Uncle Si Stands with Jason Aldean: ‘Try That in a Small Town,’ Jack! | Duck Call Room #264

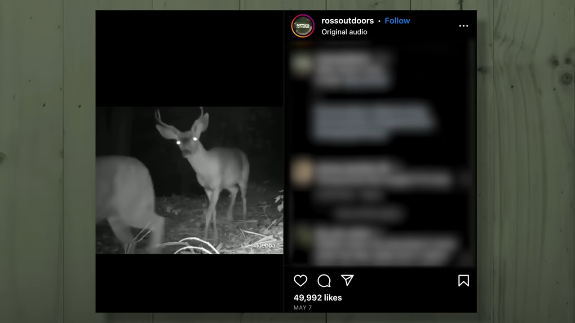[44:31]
no that's a bike panther hey nothing about him black he's the same color as the mule deer
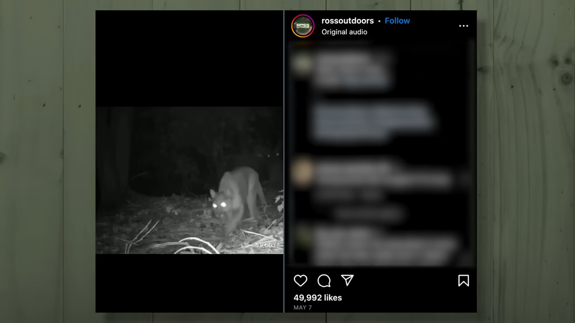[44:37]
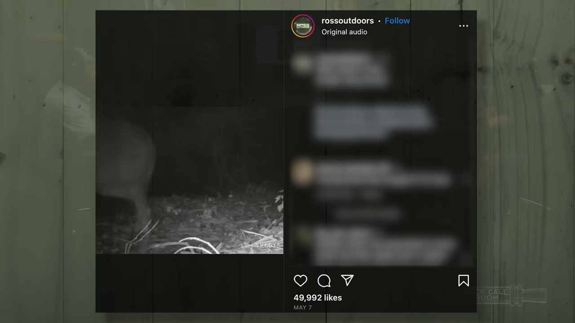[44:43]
it seems like there may be something that's super imposed yeah something ain't right here you know but i'm just saying look like i don't